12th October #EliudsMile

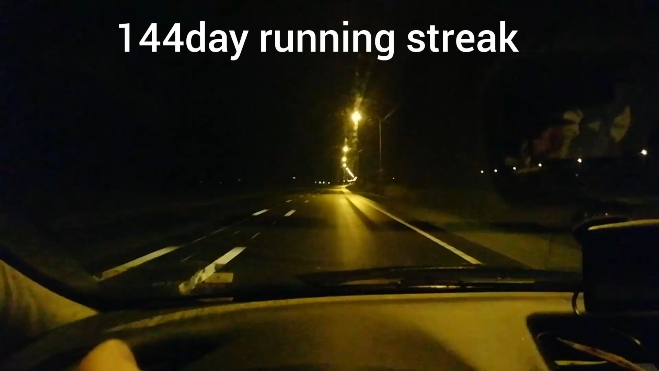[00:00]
It's pretty dark, just driving to my morning shift. It's around 5:35 in the morning,